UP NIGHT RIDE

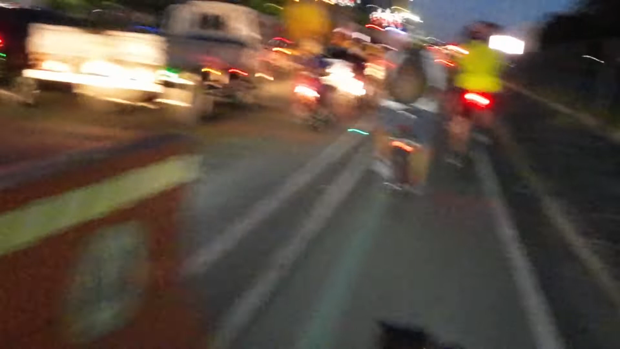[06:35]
On your right is Ateneo. Oh.
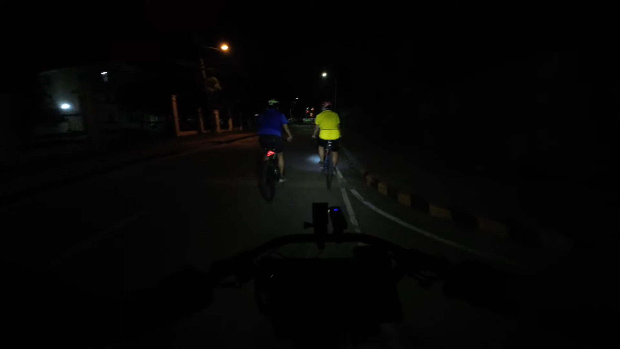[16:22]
Labas namin dito si P. Garcia. Kaliwa, then kanan sa Katipunan.